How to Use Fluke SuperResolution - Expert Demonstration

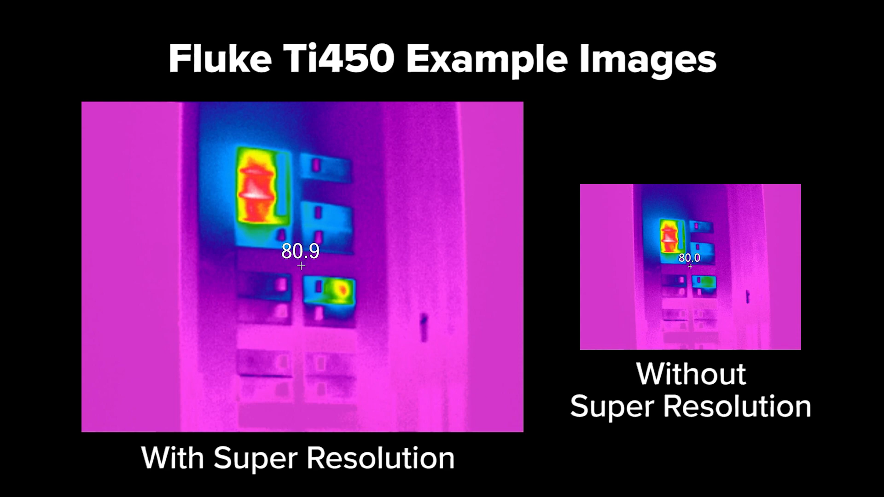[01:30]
And let's check to see what mode it's on. Under the Image Enhancement Settings we've got Super Resolution on.